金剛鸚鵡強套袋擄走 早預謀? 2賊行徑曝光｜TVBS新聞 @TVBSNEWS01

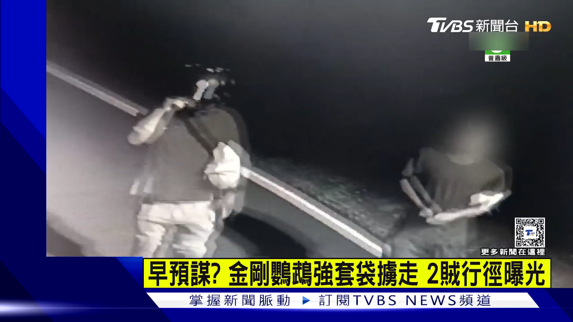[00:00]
一名头戴安全帽的男子大半夜在一处民宅徘徊，看准住家外的一只金刚鹦鹉后，马上拿出手上白色大袋子，缓缓靠近，直接把鹦鹉罩住。不过因为鹦鹉不断挣扎，无法顺利抓进袋子，另一旁戴着口罩的共犯赶紧上前帮忙。